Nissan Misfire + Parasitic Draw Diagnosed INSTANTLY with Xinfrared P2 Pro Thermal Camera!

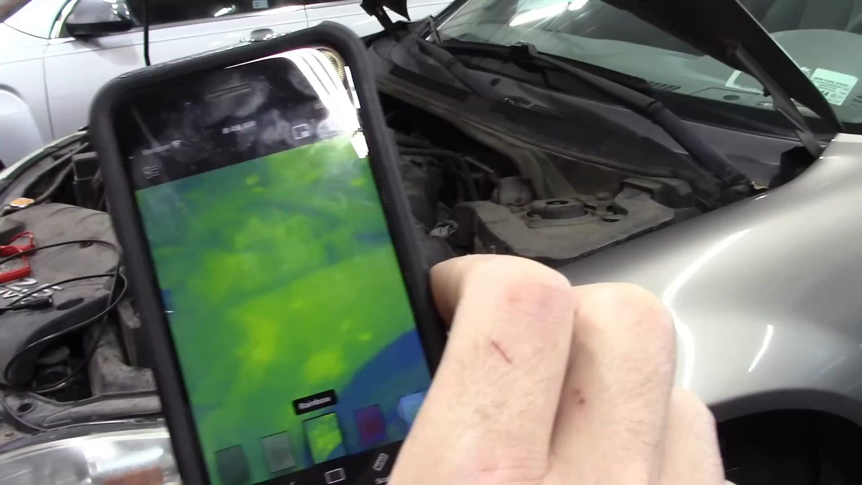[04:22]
we can see from the cool colors the blues and greens that the car is completely cold now if we look
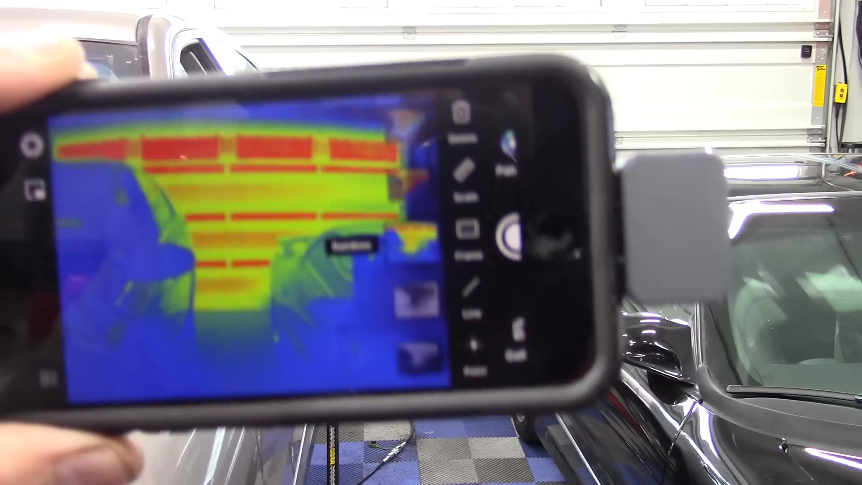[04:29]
around we can see the garage door is warm from the Sun shining on it if I put my hand in front here
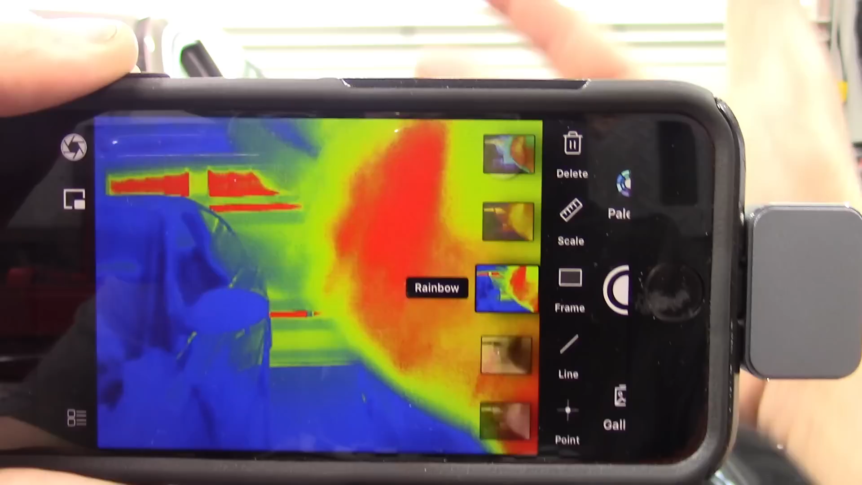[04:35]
we can see hot spots my fingers are a little cold
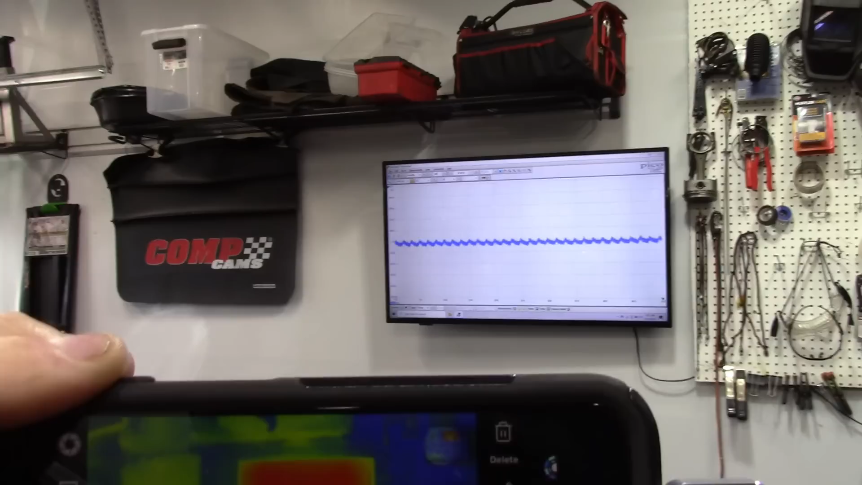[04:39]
panning around we can see the monitor on the wall obviously is warm because it's been on for a while if
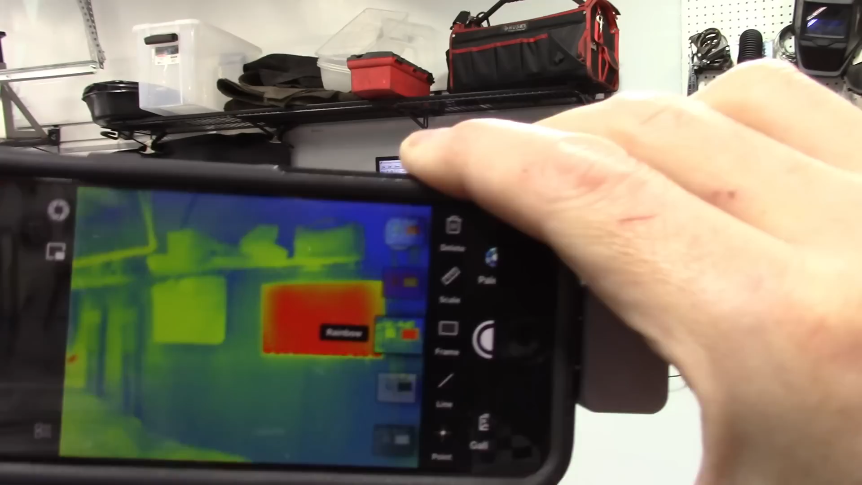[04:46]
you want you can also overlay with the actual image that you're looking at like that since
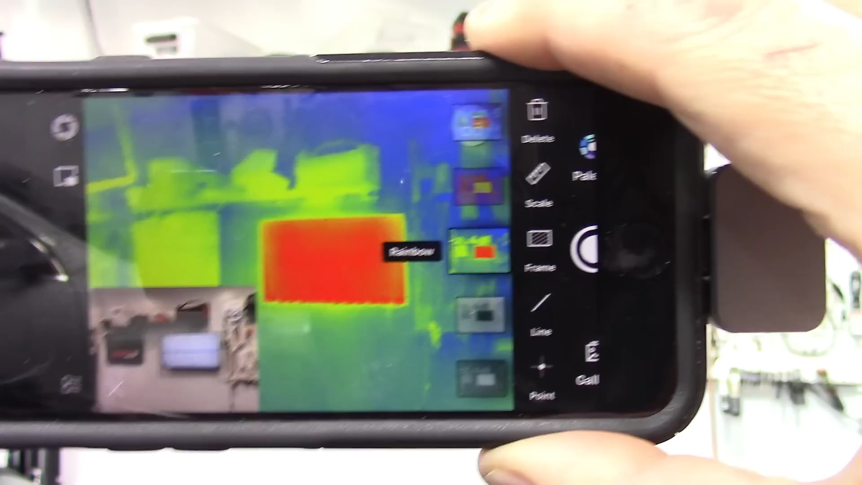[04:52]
things are a little bit fuzzy with the infrared of course all right what we're gonna do to diagnose this car
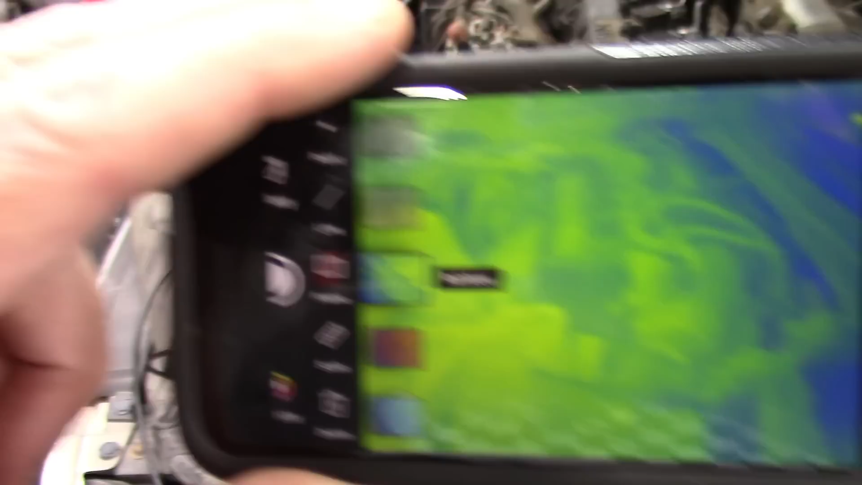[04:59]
is we're gonna look around for any hot spots that would indicate we've got electrical
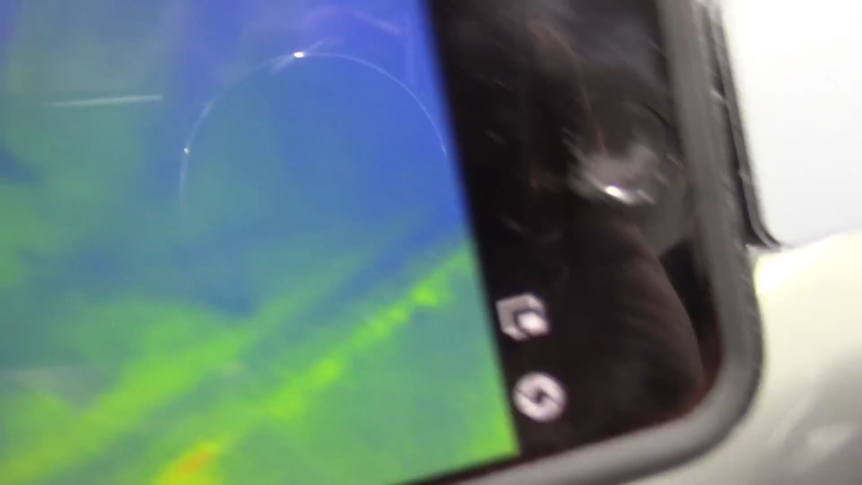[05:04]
activity so let's go we're going into the dashboard right now
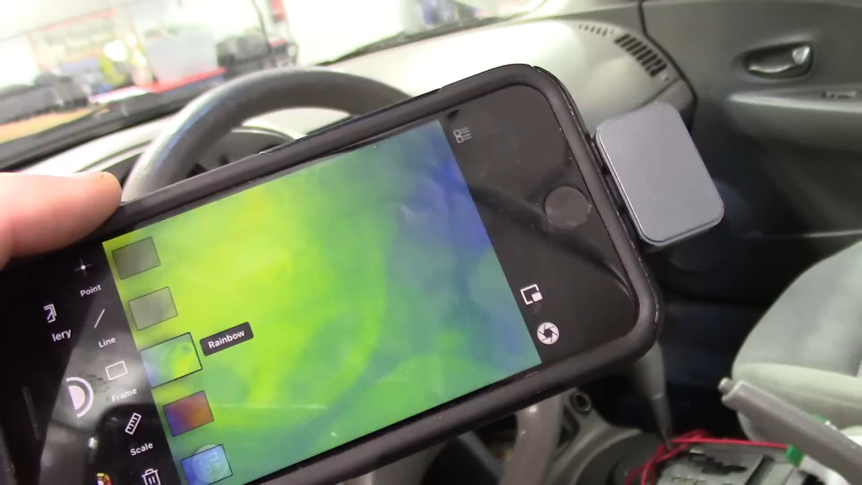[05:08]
all right if we look here up above the steering wheel we've got a little bit of a yellowish almost red spot that's the radio
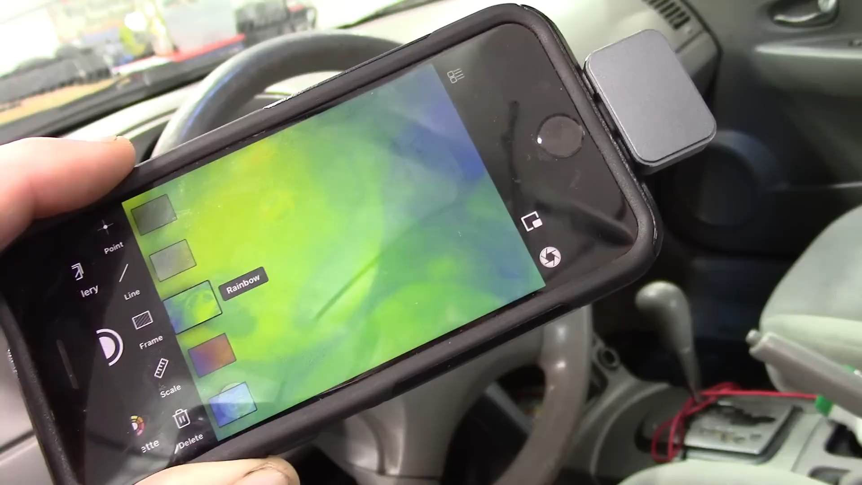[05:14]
that's actually normal you're gonna see that every time because you've got the clock
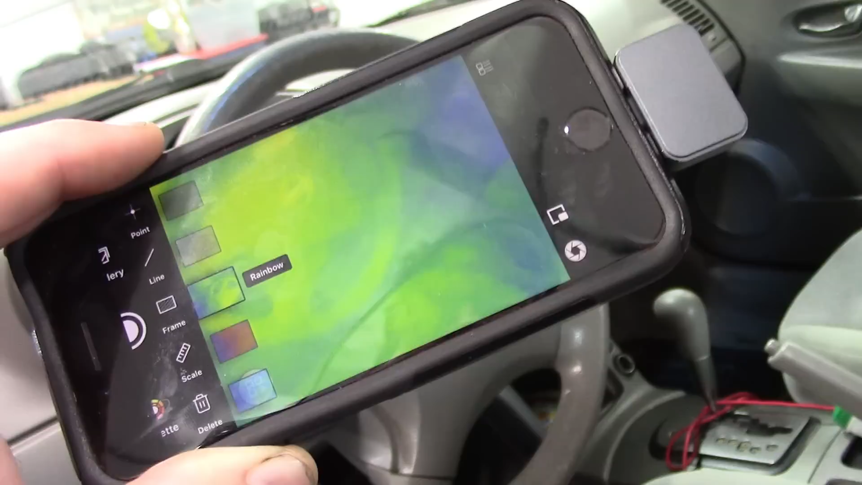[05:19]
still running keeping the time memory also this car has an alarm system so you may see some activity for that but what we want to do is look for any modules that have at
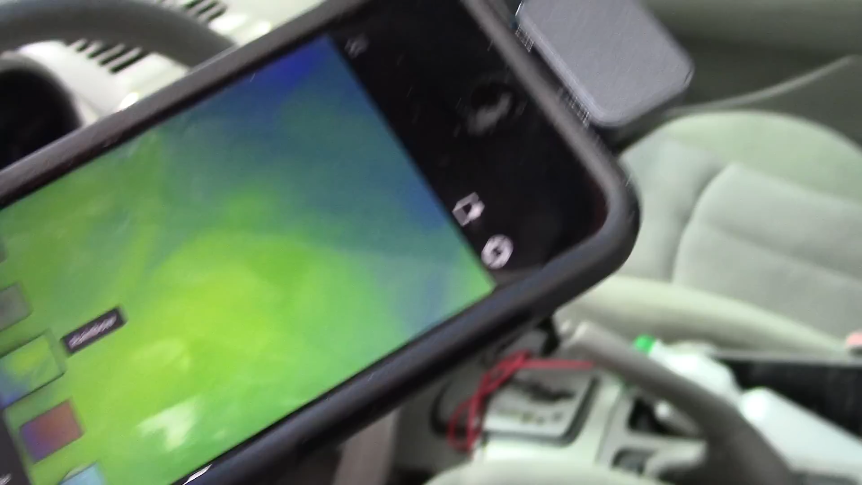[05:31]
least evidence of fairly high amperage going through we don't see anything particularly so if we scan back here though
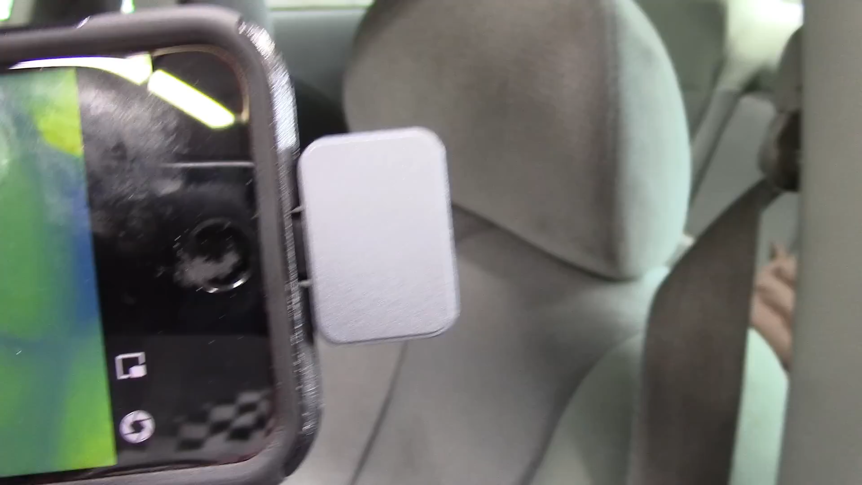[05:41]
now we're gonna see something all right we're scanning around the back seat now we're getting to the
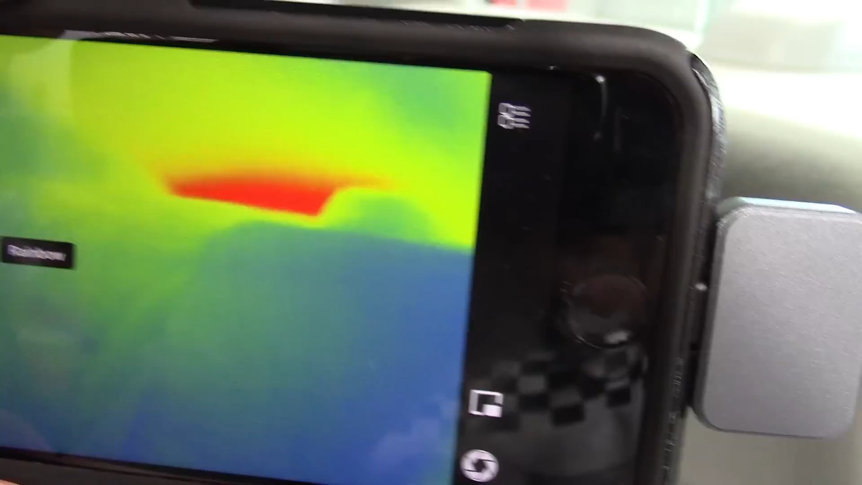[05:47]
back of the car and this is right over the trunk and you can
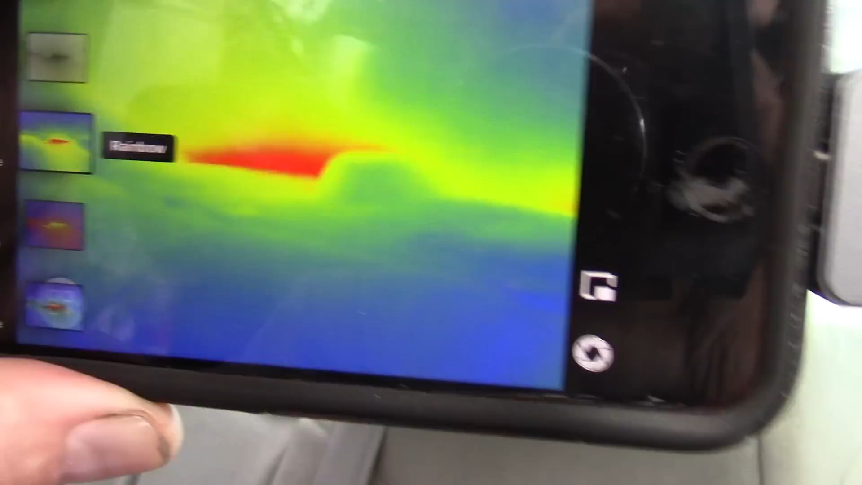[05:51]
see a prominent red spot here
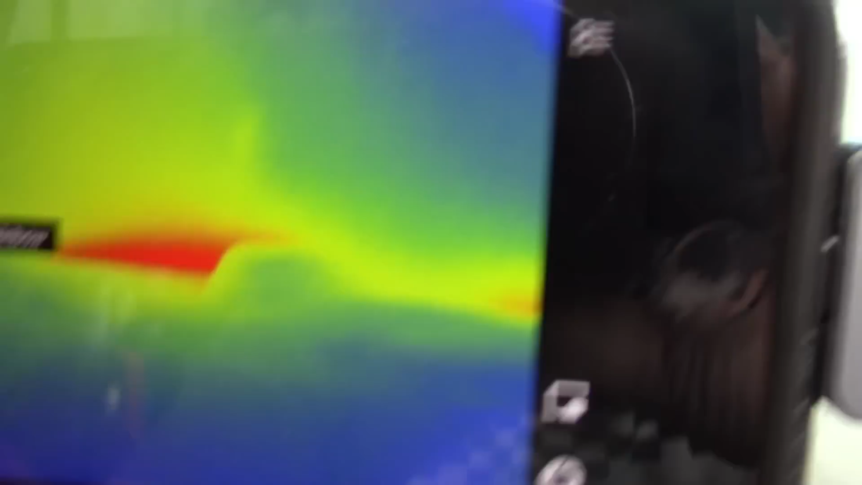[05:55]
it's actually right behind that third brake light right there so what do we think may be
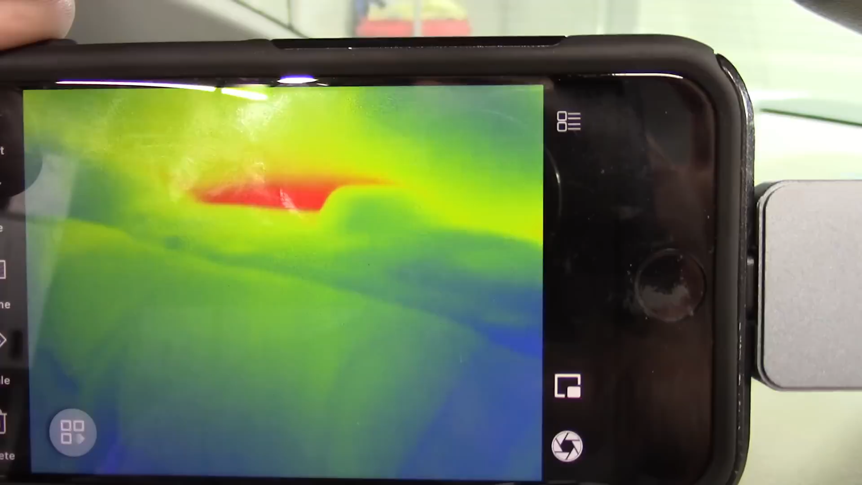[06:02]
under the trunk that could be drawing amperage and producing heat like that well let's take a look so if we look right at the spot